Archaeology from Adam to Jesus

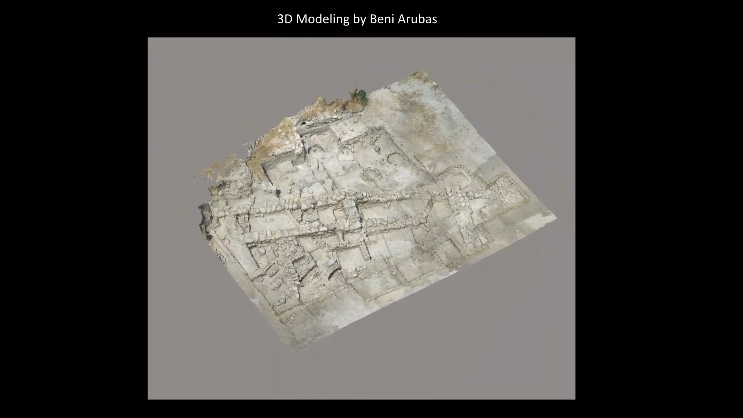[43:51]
And to give you a little bit better look at this building, we did this past summer 3D modeling of all of our areas. I'm just selecting this one little bit here and just rotating it to show what can be done now with technology, where we can actually measure accurately lengths and widths of walls. We can even descend down inside individual rooms and study the relationships between different walls and floors without ever going back in the field. We have everything digitized and available to us.